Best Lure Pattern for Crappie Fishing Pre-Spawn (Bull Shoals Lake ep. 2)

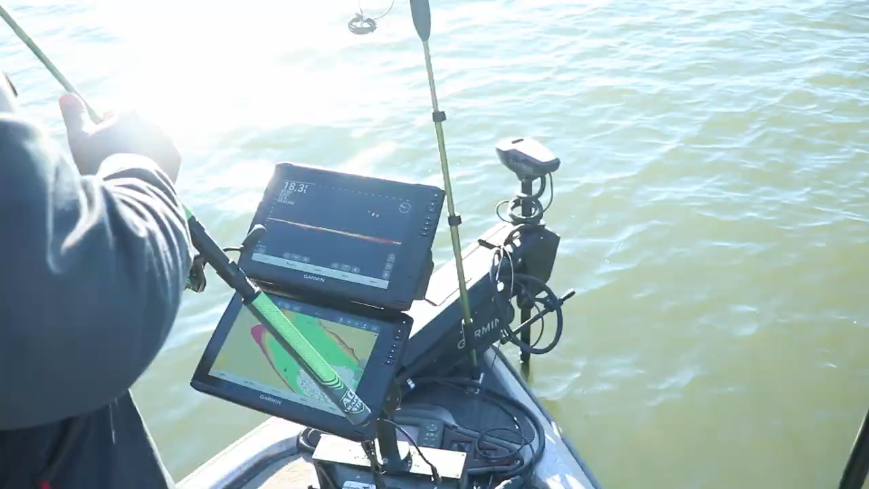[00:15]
Kyle and I are focusing on finding the shad crappie feeding along bluff walls and the middle of creek channels.
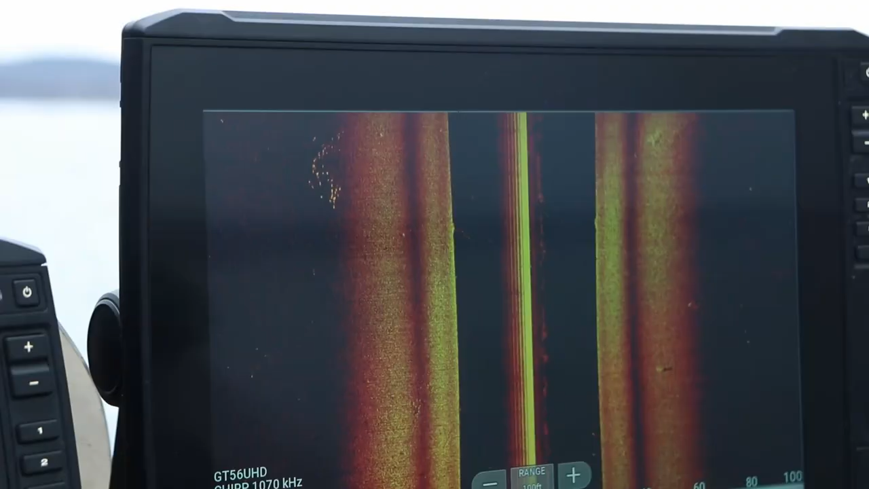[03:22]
Kyle and I decided to scan the middle of the creek channels with side imaging for random schools of baitfish and random schools of crappie. There he is. Got one? Yep. Didn't even feel.
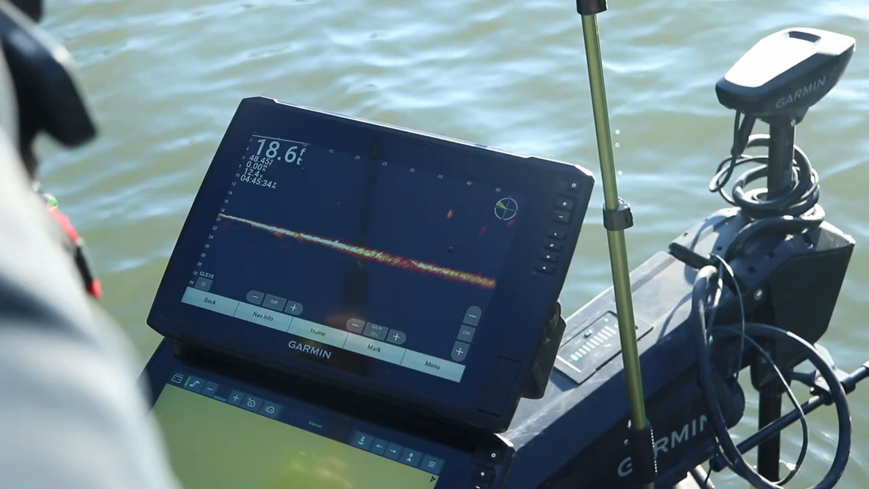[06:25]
There you go. Swim it right there. Drop right there. Now swim it.